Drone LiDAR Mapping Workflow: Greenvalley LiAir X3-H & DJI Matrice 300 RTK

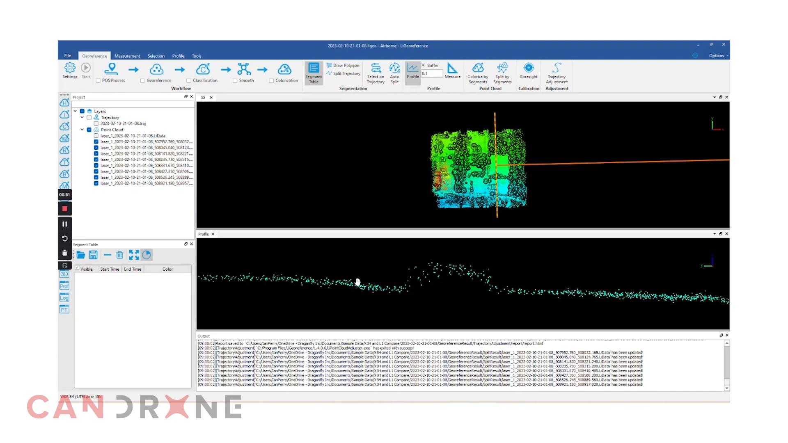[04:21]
When I look at the profile view, I do this a couple more times, dragging that profile handle across all of the flight lines with GPS time as the color ramp, and I drag along to see the interface of more of these flight lines. I can see as the points grade from one color into the next, that they agree fairly well in vertical space.